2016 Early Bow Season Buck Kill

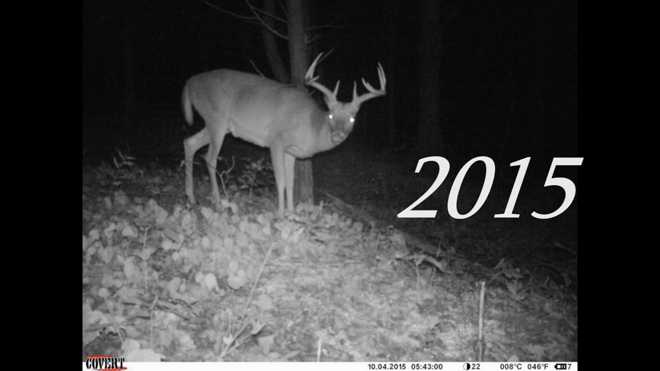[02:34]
1 10-pointer, I do know, I had on camera last year over here, and he had a hoss-off body last year and a bigger body this year. He's probably 4 or 5. He didn't put on a lot. I call him Swisher. I don't know. It just matches the way his antlers go.